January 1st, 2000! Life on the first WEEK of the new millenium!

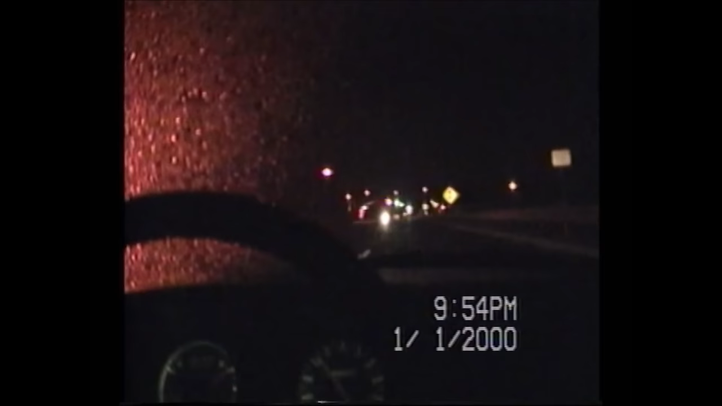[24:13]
It was very spooky to me. Right now, I'm going home from Heckler's house in Hammond. And it's raining too. Shit.